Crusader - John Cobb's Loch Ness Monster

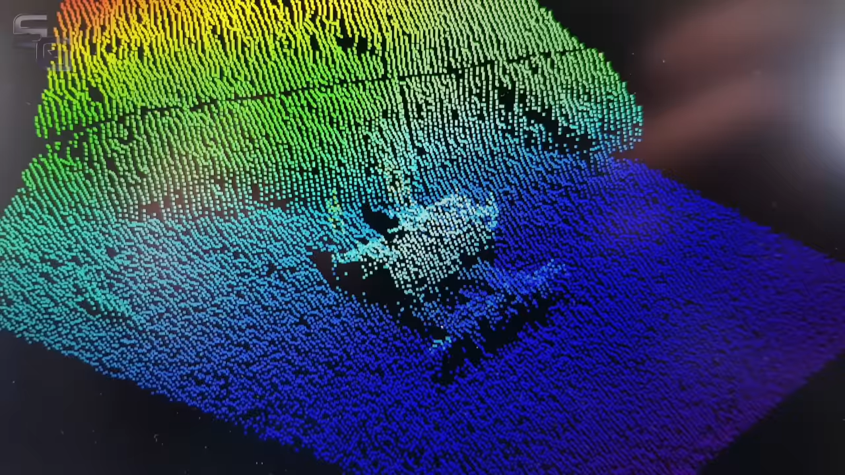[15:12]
but a conclusive reason for the loss of Crusader and her brave pilot is unlikely ever to be found 200 metres down in the murky waters of Loch Ness.